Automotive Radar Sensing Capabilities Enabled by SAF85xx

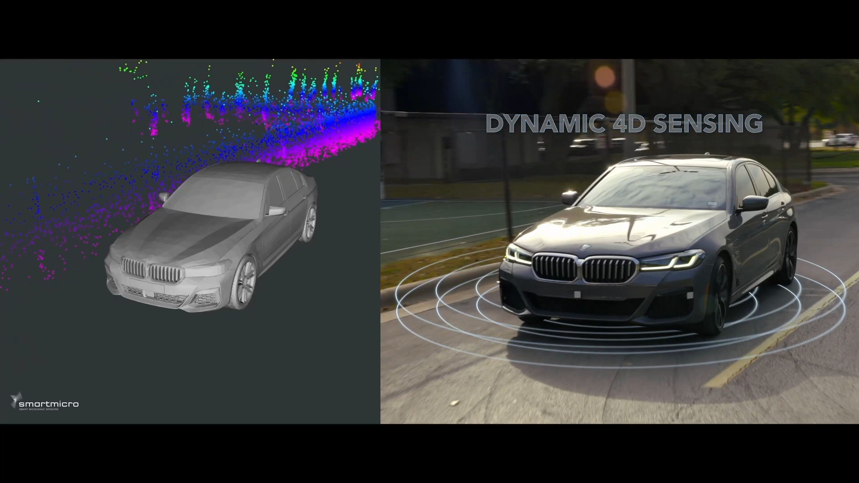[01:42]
This dynamic 4D sensing is made possible by its 4 transmitters and 4 receivers
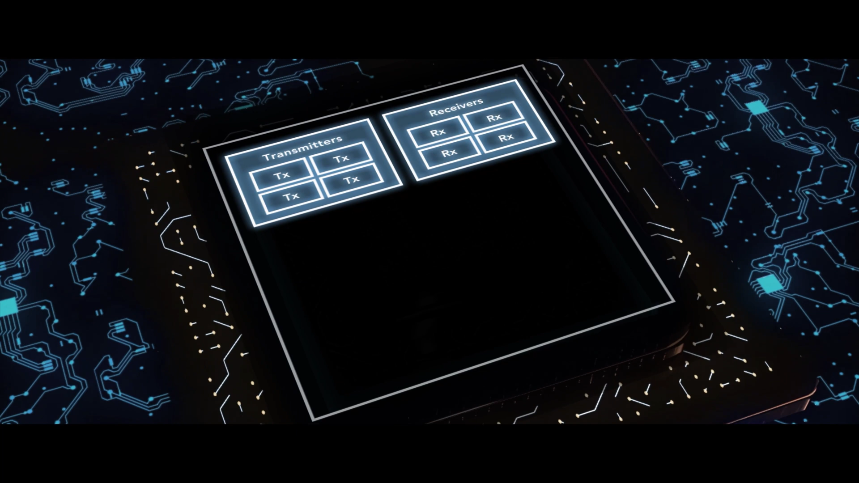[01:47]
combined with a powerful multi-core compute engine.
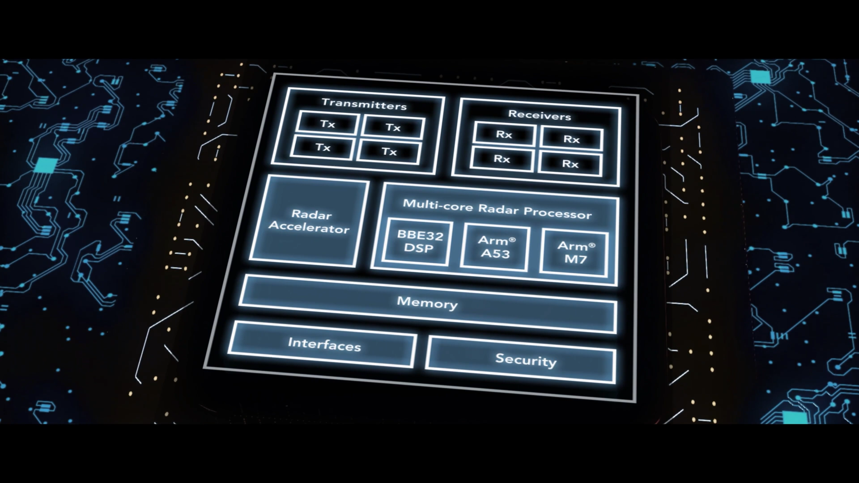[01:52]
The increased channel count enhances the resolution of the sensor.
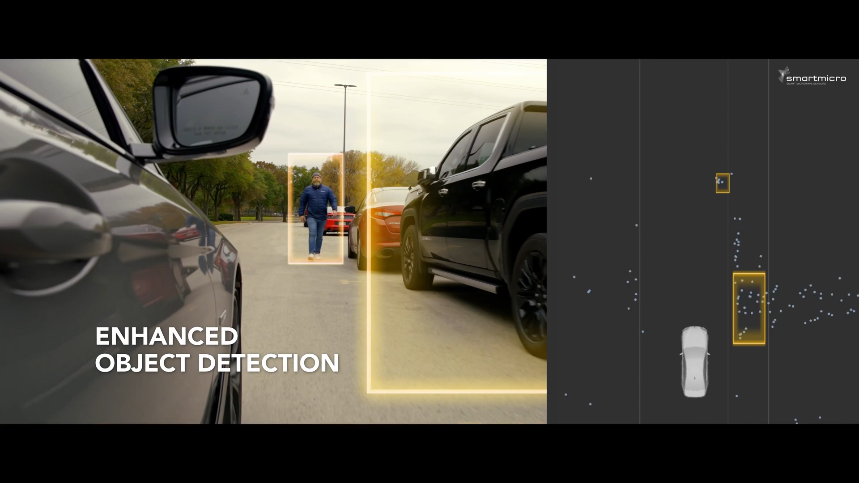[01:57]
This is essential for object detection and separation, sensing more vulnerable road users such as pedestrians, cyclists and pets.